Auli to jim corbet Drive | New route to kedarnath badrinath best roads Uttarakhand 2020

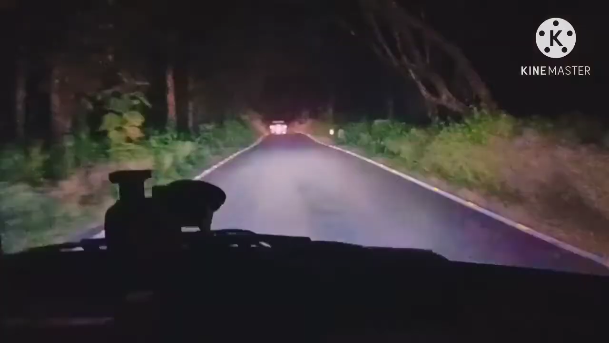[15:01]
स्टॉल बैठ की सड़क बहुत ही खूबसूरत, जवाब नहीं, सीधी सीधी सड़क है, बहुत अच्छा सीन लगा।